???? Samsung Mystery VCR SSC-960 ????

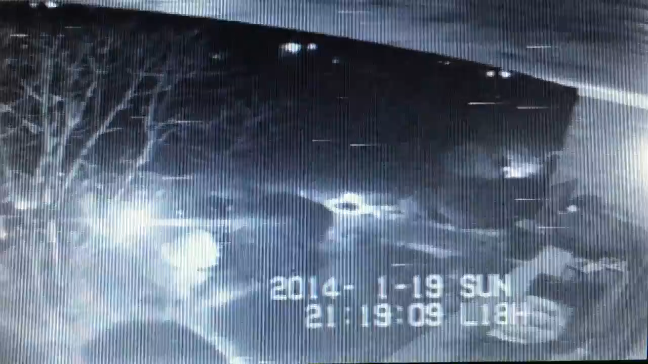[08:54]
if you look at it close enough there you'll see uh on the right bottom you'll see like a little couchish kind of chair sitting there um almost like an outdoor love seat and then we see like the roof uh or the ceiling of the porch there and we see a light on the outside and light out there by the uh by the bushes this was recorded on January 19th of 2014 and
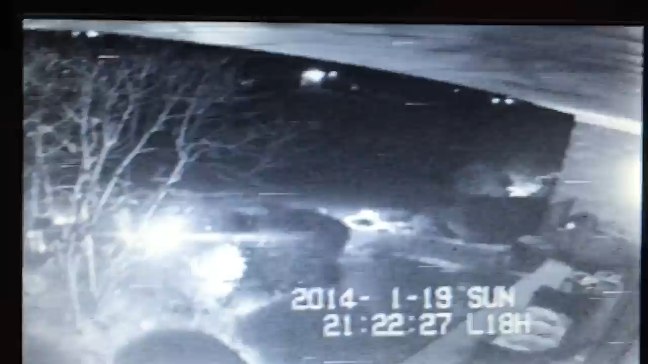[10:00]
pause so you can see and sorry for the shaky camera here uh we'll hit pause so there's our pause and see how the the static is still there even though we've got a perfect pause here and uh and yes this thing will record in color but uh just didn't happen on this particular tape there's play let's go ahead and hit fast forward you can see the time progressing down there at the bottom I think this uh video takes us all the way into the
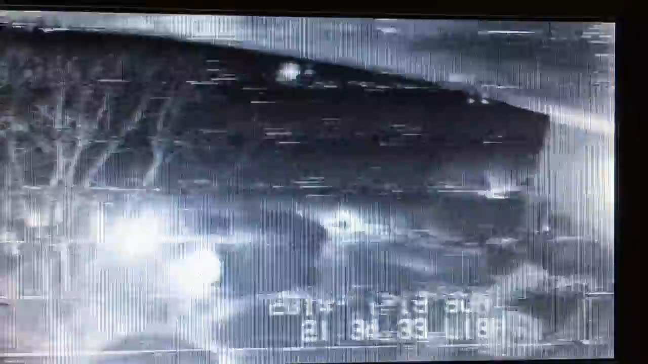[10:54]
the time is going by quicker than it normally would so this was recorded in 18 hour mode so each second of time there now i'm going in reverse each second of time being another frame of video i believe and then uh there we are playing again and then pause and then let's just do the little jog shuttle you can see the little analog uh noise there in the background changing okay so this was again this was the tape that came with it and then let's